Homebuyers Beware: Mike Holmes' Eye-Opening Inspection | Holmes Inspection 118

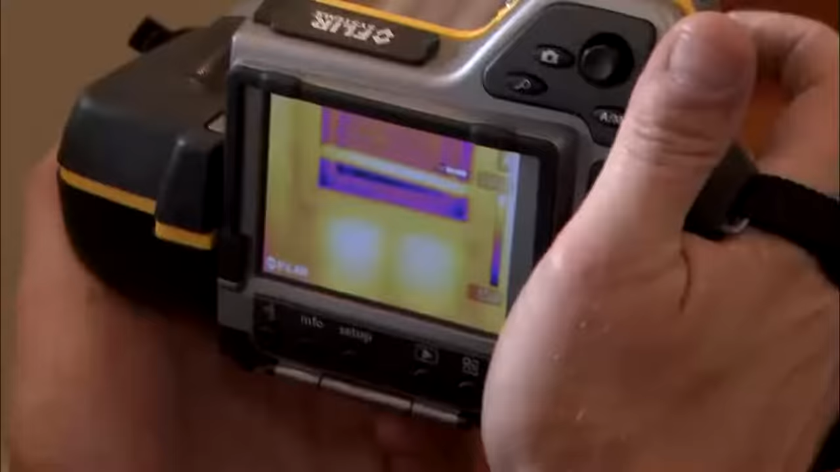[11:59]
The best time to use the camera, honestly, this camera, is in rain.